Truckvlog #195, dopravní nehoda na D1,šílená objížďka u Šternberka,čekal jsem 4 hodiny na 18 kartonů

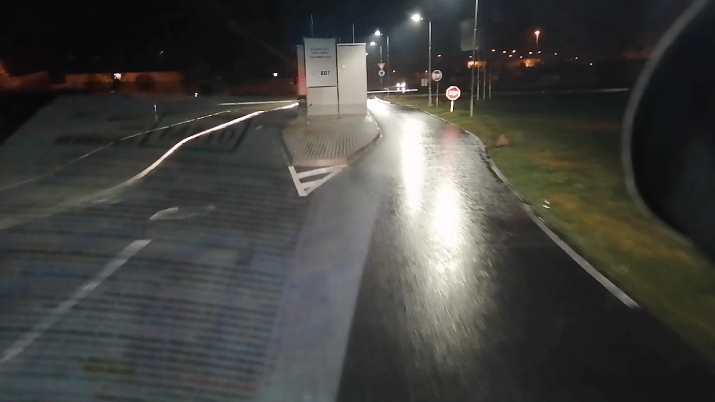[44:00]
Který se mi ještě to odráží.
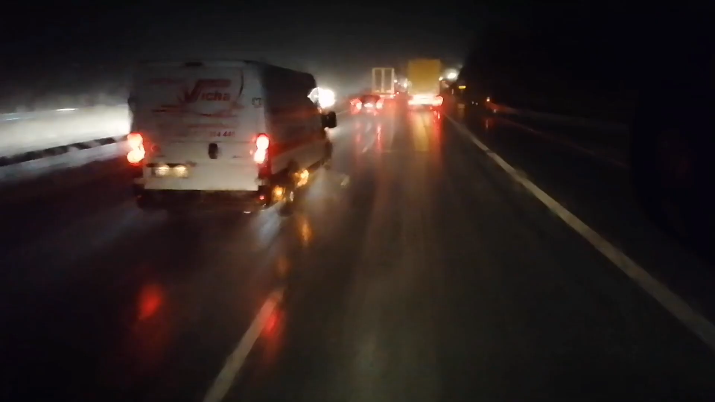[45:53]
Ta doprava tady teď v tuhle hodinu, což máme aktuálně 5:45, je celkem enormní, protože plno Poláků, a nejen Poláků, se vrací zpět ke své domovině. A tady ten provoz je frekventovaný a navíc je tady hlášena i dopravní nehoda. Nevím přesně, na kterým to je kilometru, myslím si, že to může být nějakej
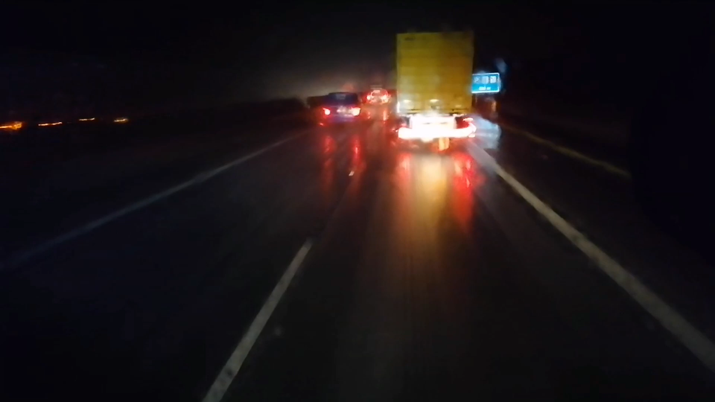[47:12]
Tak, brzdíme do kolony, která by teda neměla být dlouhá. Jo. Je hlášená na světelný ceduli 1 km, teď aktuálně 304. km a je tam hlášeno 305 až 306, teda, jo. Takže je možné, že se to trošku prodloužilo, ale uvidíme, co tady bude.
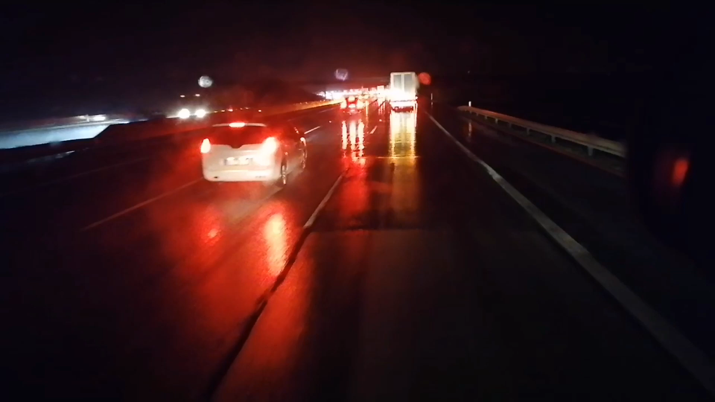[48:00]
Že už přece jenom by to tady nemuselo být na až tak dlouho. Ale nevidím na konec té kolony, mělo by to být až tady za tou táhlejší levotočovou zatáčkou. No, bude to asi tak nějak, jako bylo na těch cedulích, cirka ten 1 km. Ale nebude to asi ten úplný beton, samozřejmě do prostředního pruhu běž.
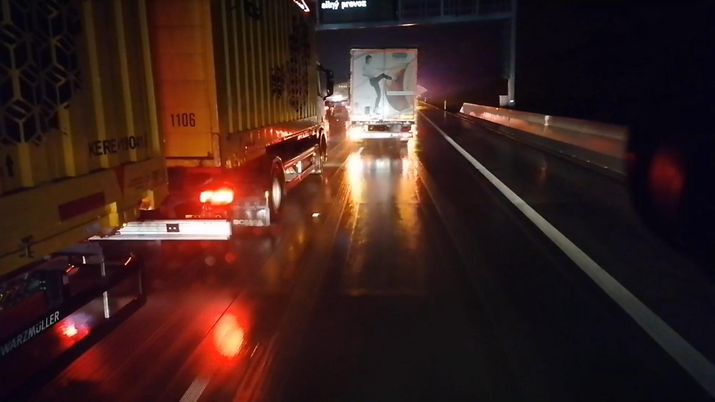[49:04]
Zdržení tady není na desítky minut, ale opravdu jenom na minuty, cirka 2-3 minuty, jo, než jsem hodím to taky do prostředního.
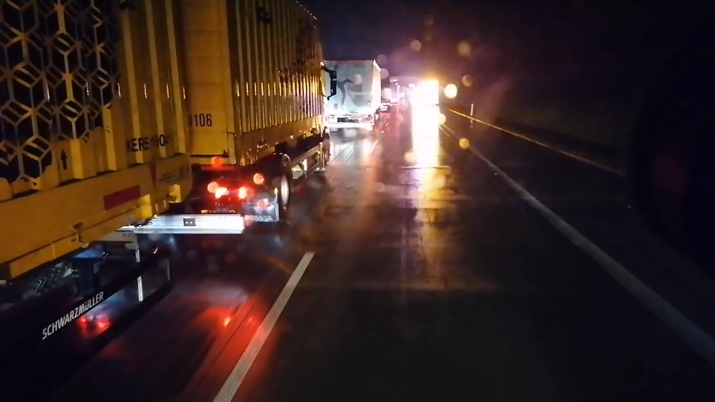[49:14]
Už je ta nehoda v odstavném pruhu.